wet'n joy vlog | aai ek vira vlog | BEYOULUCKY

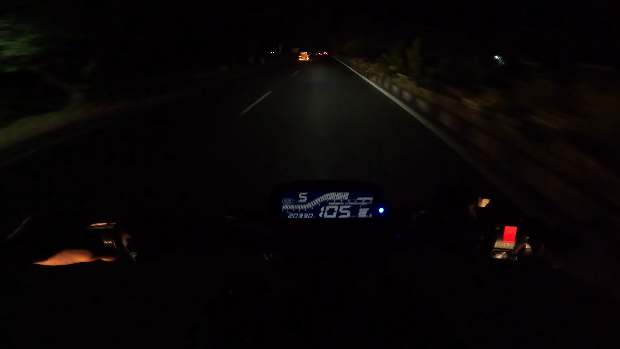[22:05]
अभी आटी बच्रेबाट भी नहीं तिक पारा है और तो यहीं प्रॉपर सामरीं अभी नहीं तिक रहा हुच भी स्रीट लाइट नहीं नहीं